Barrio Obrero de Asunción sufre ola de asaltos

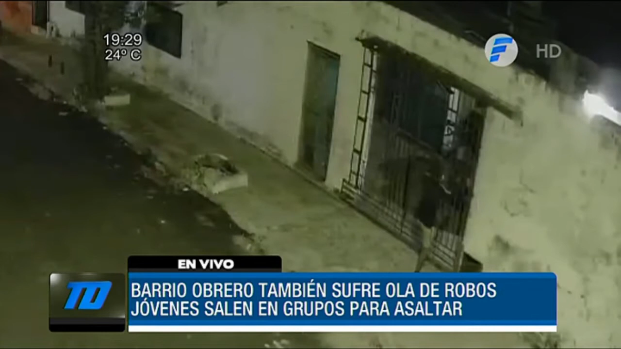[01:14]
Este es otro caso en donde un desconocido observa a su alrededor y cuando se percata que no hay nadie, trepa con una habilidad realmente importante. No cualquiera lo hace con esta facilidad y agilidad. Esta reja, la muralla, e ingresa a una vivienda para alzarse con objetos de valor. Vecinos de Barrio Obrero aseguran que apenas oscurece esa zona se convierte en tierra de nadie, específicamente la calle Antequera entre 21 y 25 proyectadas.